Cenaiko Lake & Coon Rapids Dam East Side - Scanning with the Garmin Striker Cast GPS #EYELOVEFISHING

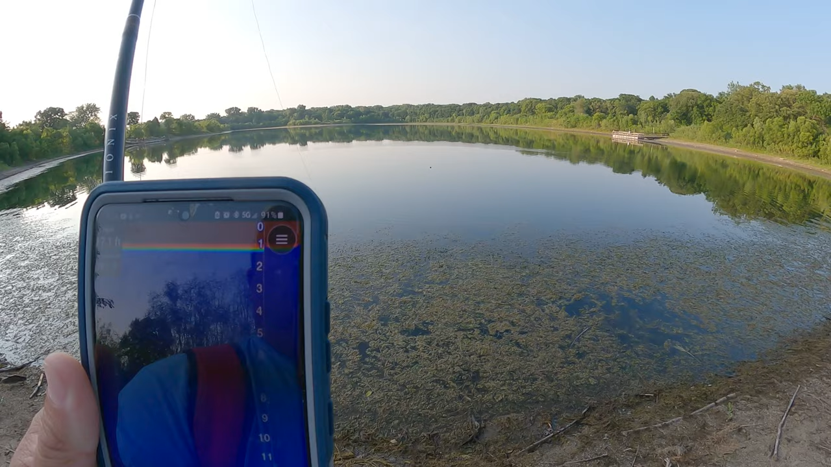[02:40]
16 feet it's marking some stuff usually that mean it's a weed but there's occasional fish to come right underneath it like that guy but
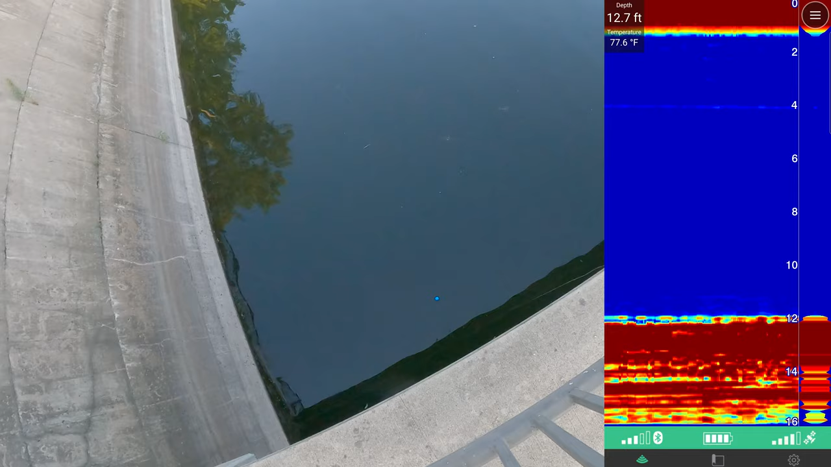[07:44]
On screen: depth 12.7 ft, water 77.6°F
all right so here's the screen recording right now let's drop right below this thing here and it's showing 12 feet so this is 12 feet right here you guys will see on the screen that's 12 feet
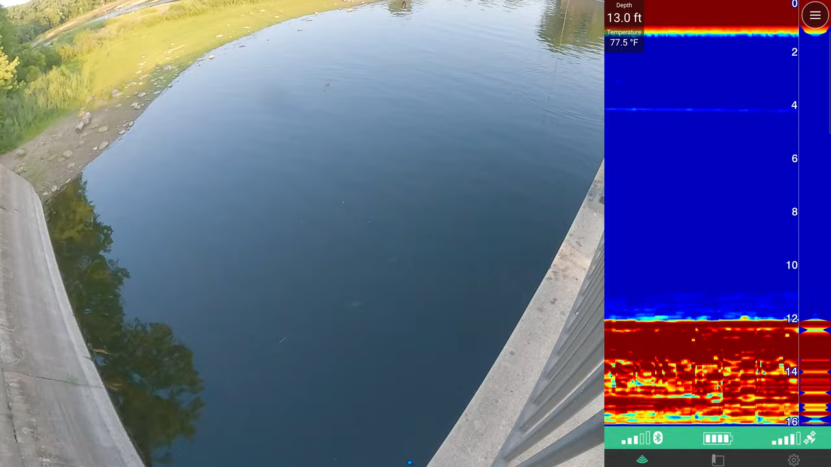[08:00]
On screen: depth 13.0 ft, water 77.5°F
pretty deep i didn't think it was that deep
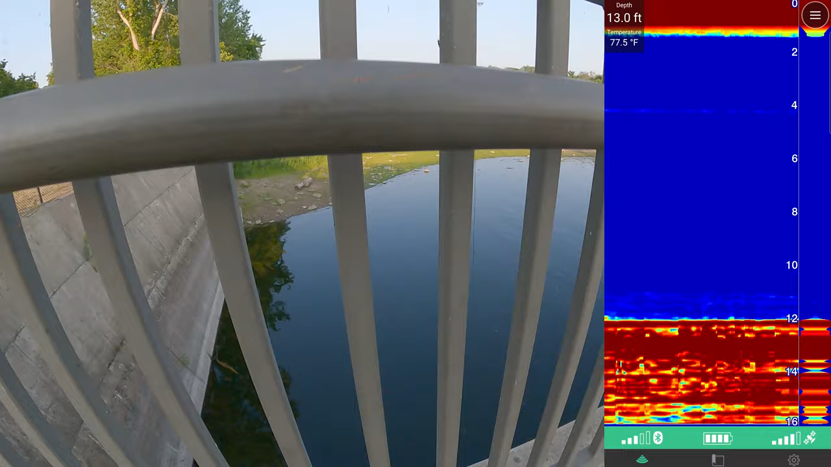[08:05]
On screen: depth 13.0 ft, water 77.5°F
let's drag this thing around here
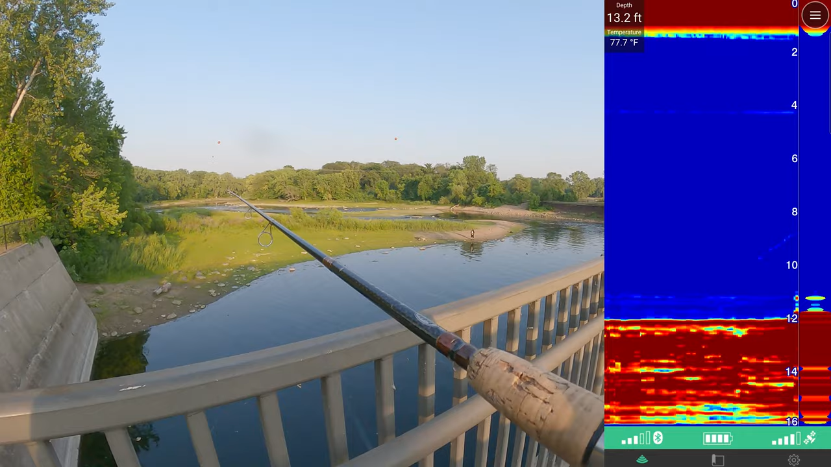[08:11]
On screen: depth 13.2 ft, water 77.7°F
let's see what else we see drop it again yeah 13 feet right there
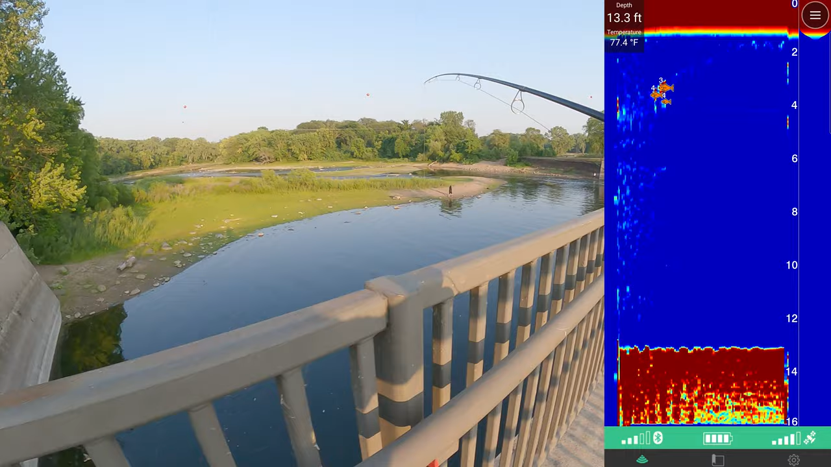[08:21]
On screen: depth 13.3 ft, water 77.4°F
and i move down yep 13 feet right here so you see the line
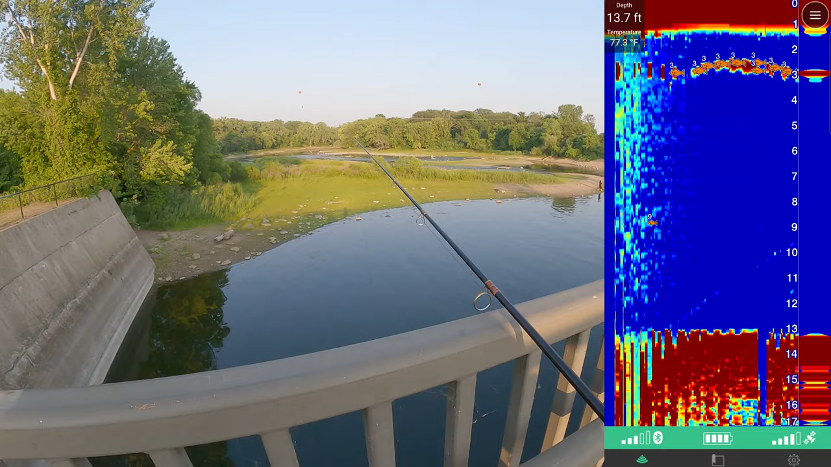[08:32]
On screen: depth 13.7 ft, water 77.3°F
down oh 13 yeah 13 feet right below this let's try this corner
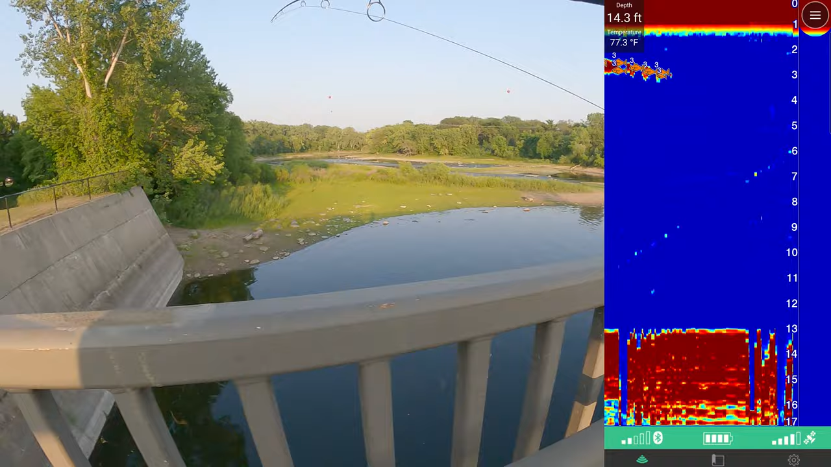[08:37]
On screen: depth 14.3 ft
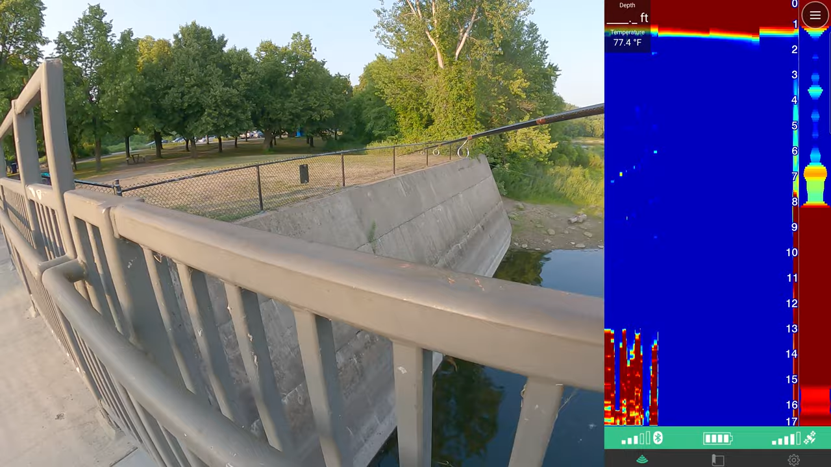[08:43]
On screen: water 77.4°F
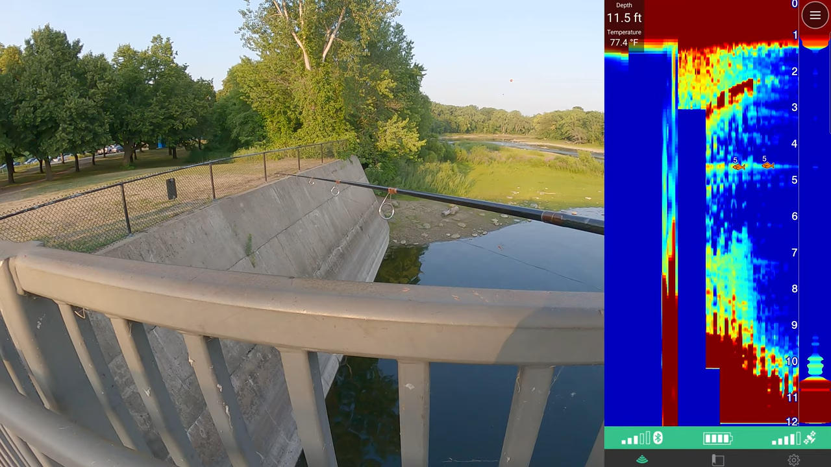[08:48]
On screen: depth 11.5 ft, water 77.4°F
the corner is 11 feet this corner is saying it's yep around
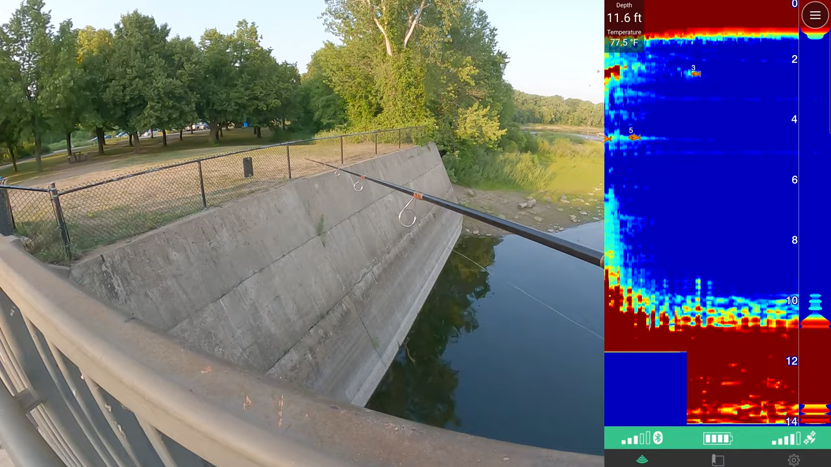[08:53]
On screen: depth 11.6 ft, water 77.5°F
11 feet right here i'll walk down towards the middle of this area and i'll re-scan again
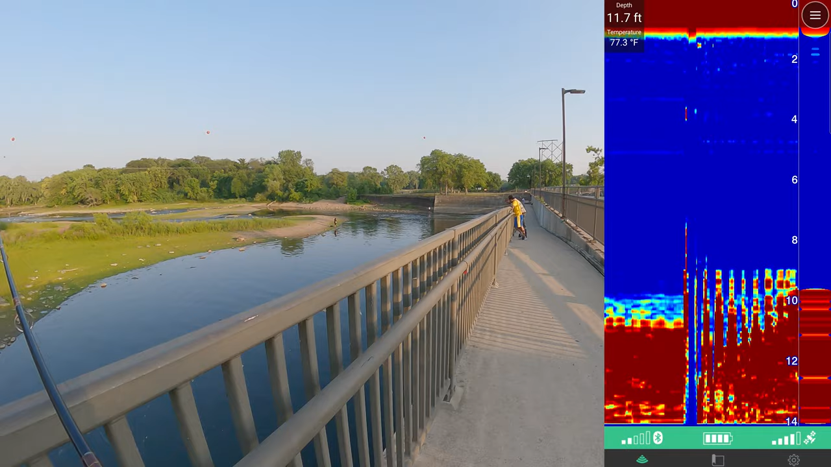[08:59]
On screen: depth 11.7 ft, water 77.3°F
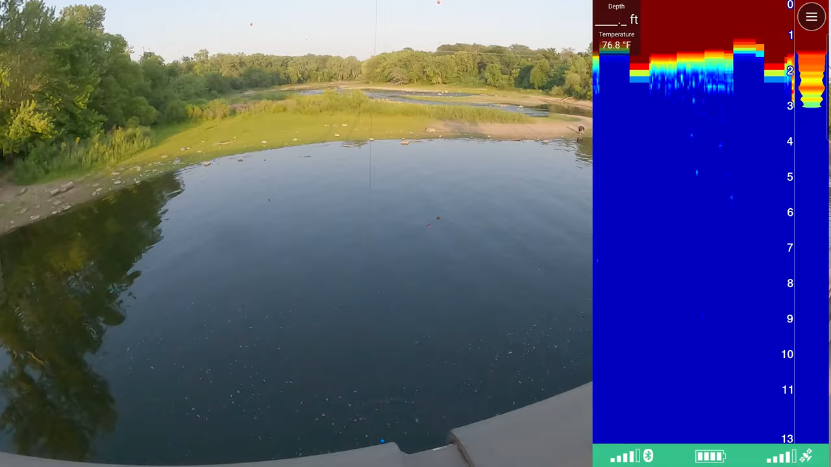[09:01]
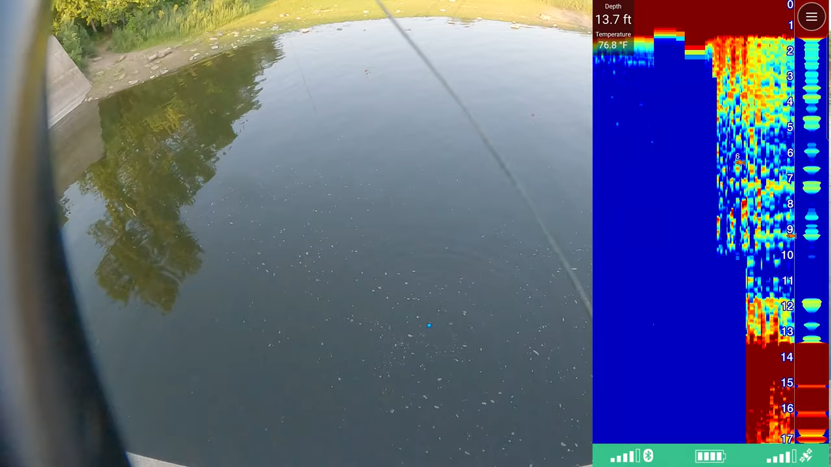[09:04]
On screen: depth 13.7 ft, water 76.8°F
okay drop that guy there let's see what it says 13 and a half feet right there
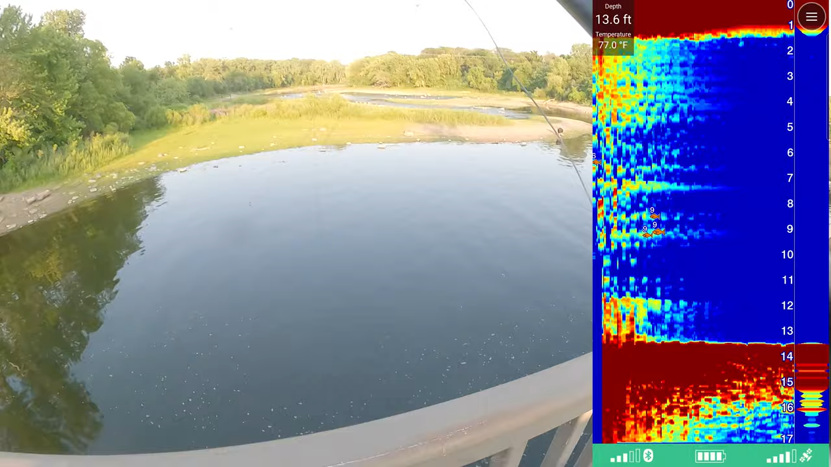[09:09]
On screen: depth 13.6 ft, water 77.0°F
so that's saying that's 13 feet i'll drag it
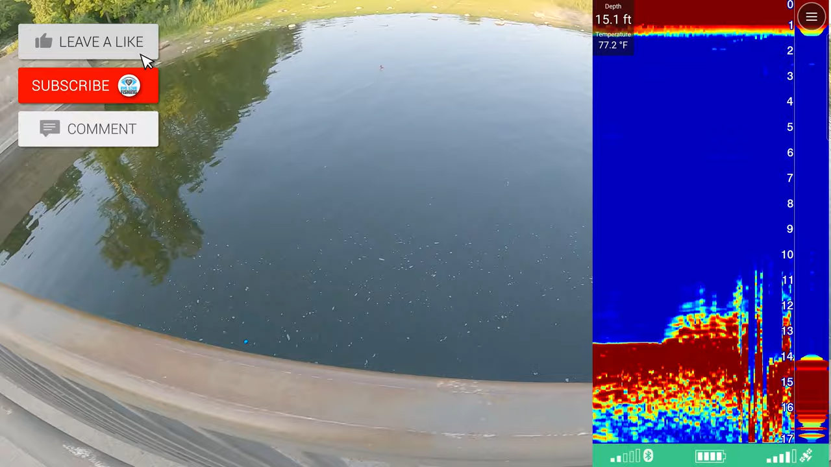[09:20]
On screen: depth 15.1 ft, water 77.2°F
14 feet right there
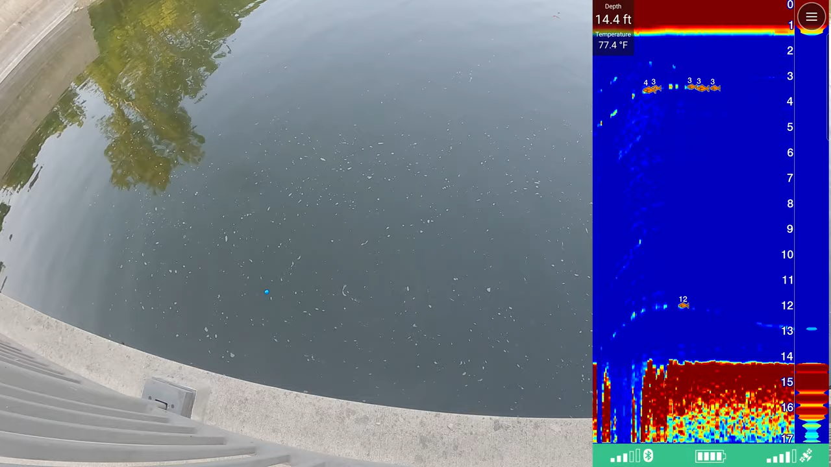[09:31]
On screen: depth 14.4 ft, water 77.4°F
so that's saying 14 feet a couple of things hugging that bottom one fish or so
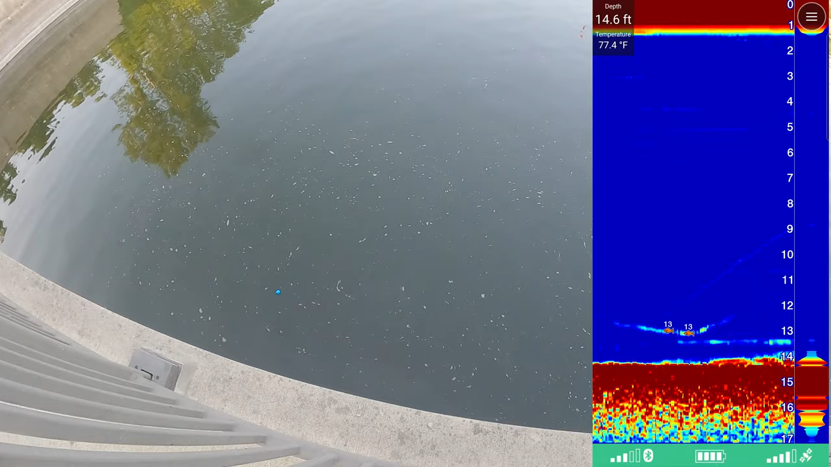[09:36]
On screen: depth 14.6 ft, water 77.4°F
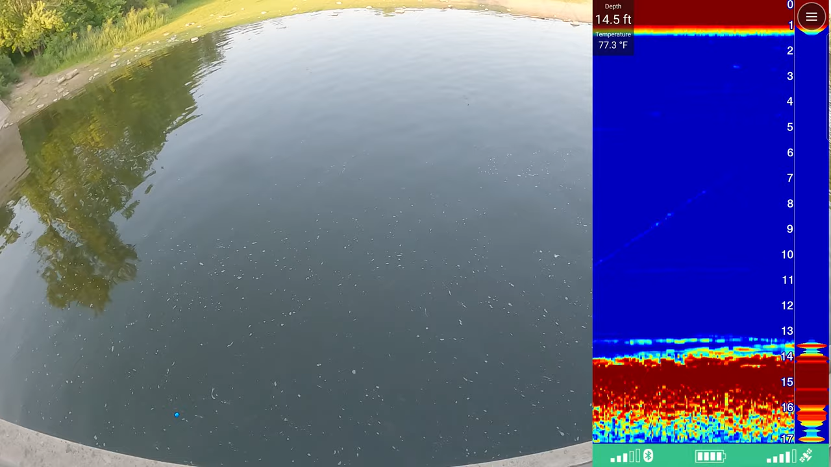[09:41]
On screen: depth 14.5 ft, water 77.3°F
keep going all right so right here it says it's 15 feet